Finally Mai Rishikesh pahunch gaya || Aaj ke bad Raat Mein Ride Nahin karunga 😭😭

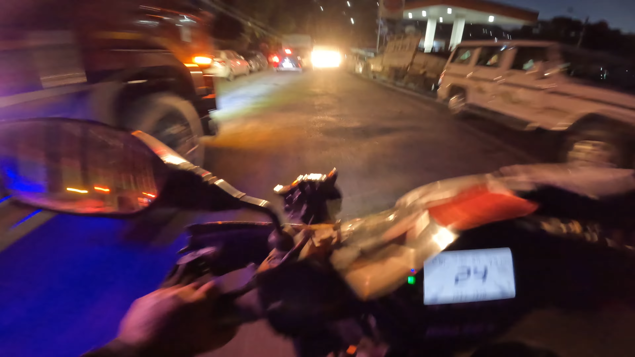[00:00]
चलिए भैया, थोड़ा सा ट्रैफिक भी देखना चाहिए, क्योंकि अगर सीधे सीधे चलोगे तो ट्रैफिक का फिर मज़ा कैसे लोगे, एडवेंचर कैसे होगा। थोड़ा ट्रक के पीछे रुको, सीमेंट के कट्टों के पीछे रुको।
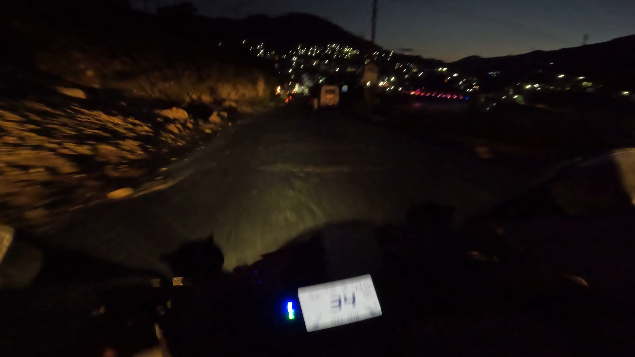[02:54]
और अपन आ चुके हैं रुद्रप्रयाग, यहाँ एंट्री हो चुकी है हमारी, और भाई चेक करें ऊपर भाई क्या ही लाइटिंग लग रही है।
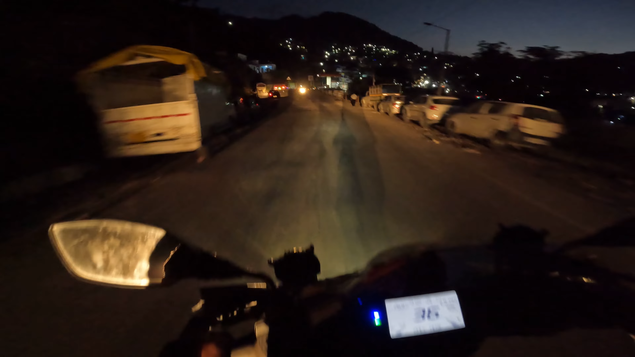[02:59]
अपन साइड से चलेंगे, क्योंकि भाई रूल तोड़ने के लिए नहीं बनाने के लिए होते हैं, हम नहीं उस टाइप के बंदे।
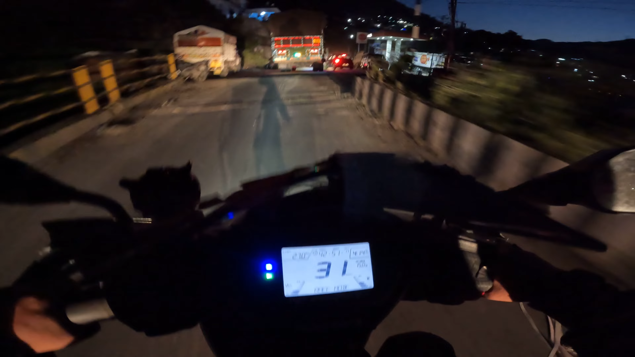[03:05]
चलिए भैया, थोड़ा सा ट्रैफिक भी देखना चाहिए, क्योंकि अगर सीधे सीधे चलोगे तो ट्रैफिक का फिर मज़ा कैसे लोगे, एडवेंचर कैसे होगा।
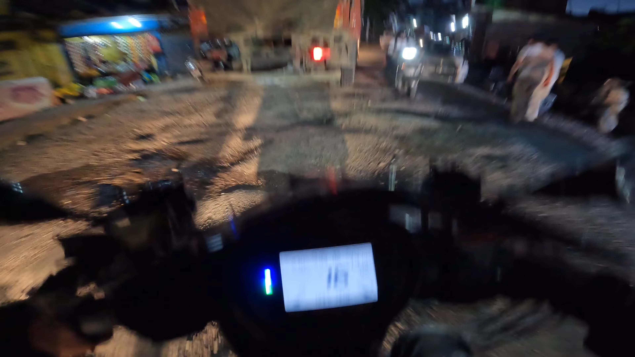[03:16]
थोड़ा ट्रक के पीछे रुको, सीमेंट के कट्टों के पीछे रुको।
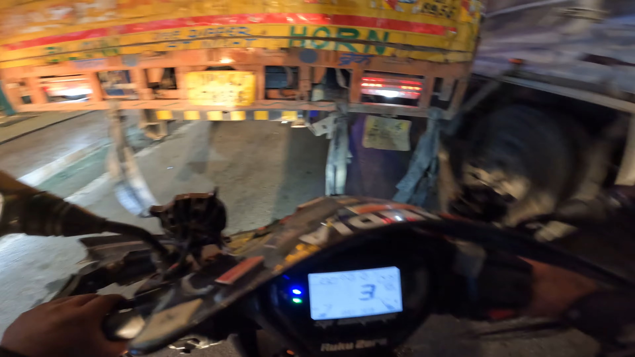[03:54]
भाई बाकी लाइटिंग, फल फ्रूट कितने प्यारे लग रहे हैं यार, यहाँ पे कपड़े भी भाई बहुत प्यारे लग रहे हैं।
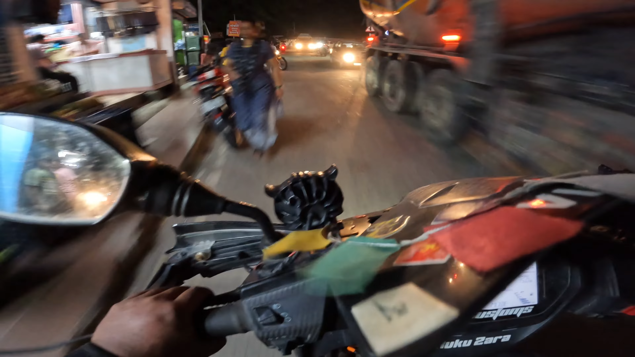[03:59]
अरे अरे अरे अरे बुलेट वाले भैया, थोड़ा रुक जाओ, रुको जरा, सबर करो।
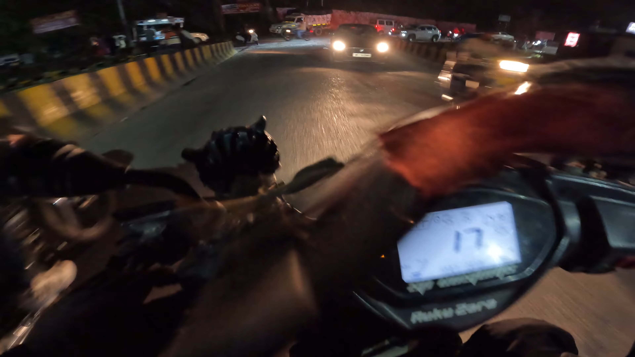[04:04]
ये देखिए भैया, अलग ही है भैया, रुद्रप्रयाग भी बहुत अच्छी जगह है भाई।
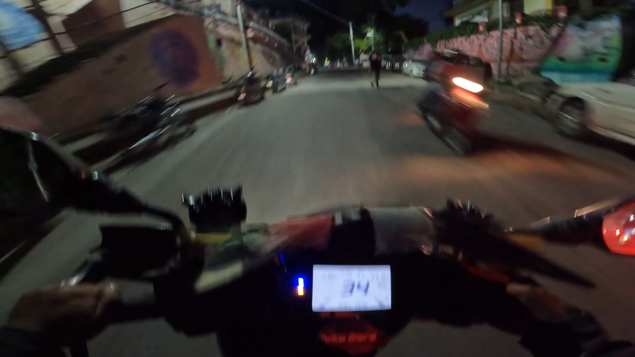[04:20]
जो अगर यहाँ से कोई निकल रहा है तो ज़रूर ट्राई करना एक बार, बहुत अच्छी लगेगी।
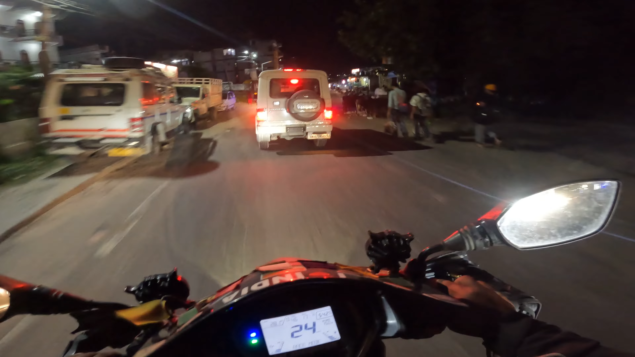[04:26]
तो भैया अपन आ चुके श्रीनगर, थोड़ा सा रह गया यहाँ से 3 किलोमीटर दूर, वैसे तो श्रीनगर के अंदर ही हैं अपन, और यहाँ थोड़े होटल हैं, खाना अच्छा मिलता है। अगर आप यहाँ पे आते हैं तो ट्राई करें श्रीनगर का भी खाना, चूक ना जाना अपना किंग का खाना। ये मोहित भाई की याद आ गई मुझे,
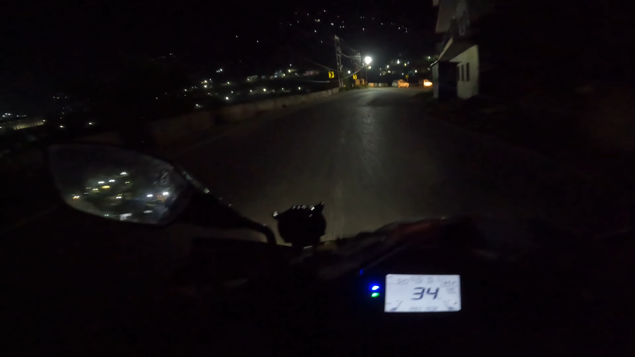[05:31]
देखिए भैया अभी कराते हैं आपको दर्शन। तो ये देखिए मैं नीचे से दिखाता हूँ आपको।
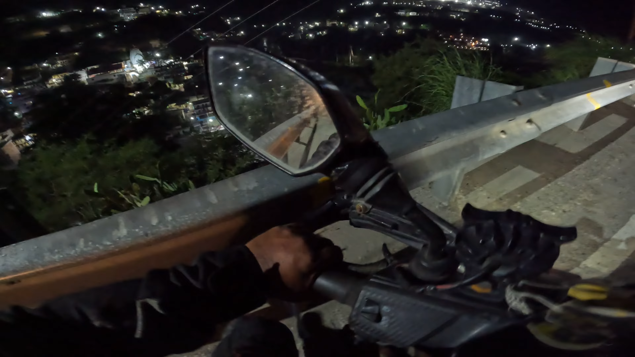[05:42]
संगम हो रहा है माँ गंगा का, ये भागीरथी वो अलकनंदा।
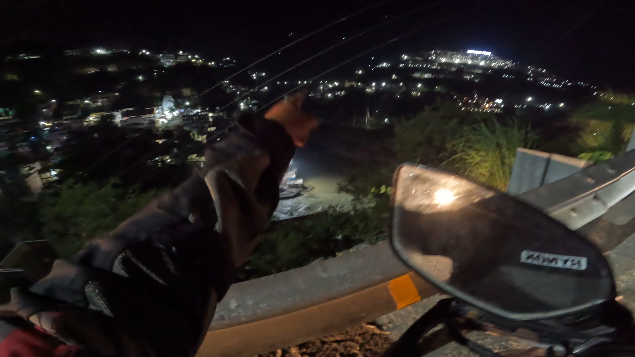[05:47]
हर हर गंगे, हर हर गंगे।
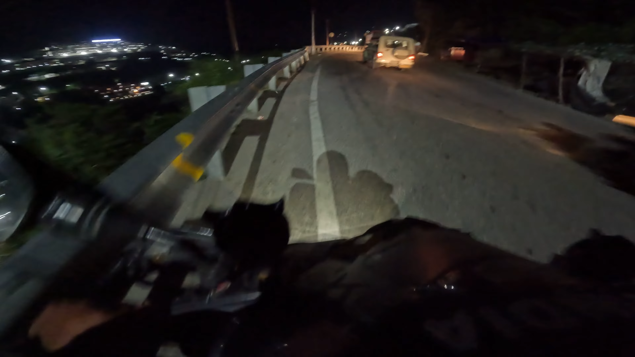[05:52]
चलिए यहाँ से देखिए लाइटिंग कितनी खूबसूरत है यार यहाँ पे, मतलब अलग ही लेवल की है, खुशी देने वाली।
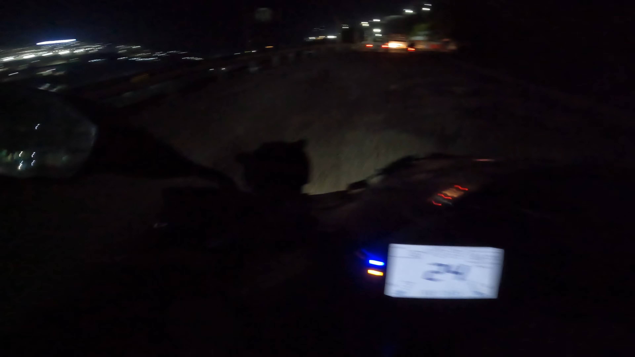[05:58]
और यहाँ से ऋषिकेश रह जाता समथिंग समथिंग 65 किलोमीटर। तो भैया अपन पहुँच गए फाइनली ऋषिकेश।
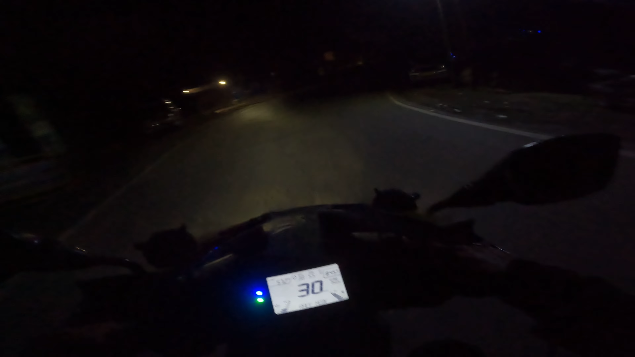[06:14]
तो सही टाइम पर आ गए वैसे अपन यहाँ पर।
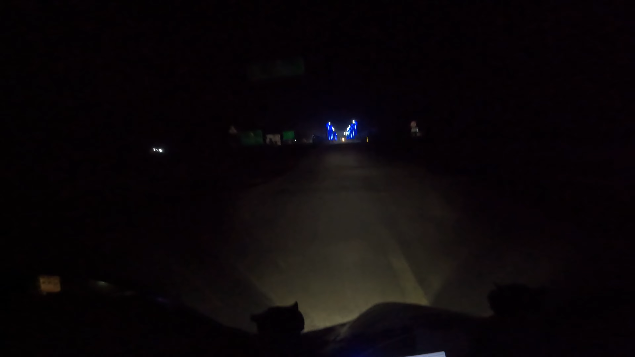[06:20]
देखिए भाई ऋषिकेश हरिद्वार यहाँ से 40 किलोमीटर है, बाकी अपन ऋषिकेश के अंदर ही आ चुके हैं।
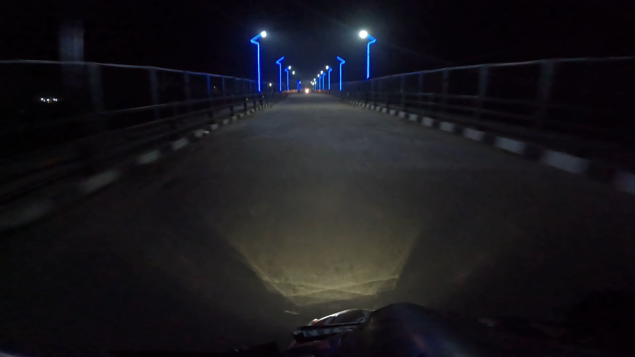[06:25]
पुल चेक करें भाई, क्या ही बना दिया यहाँ पर, बहुत शानदार।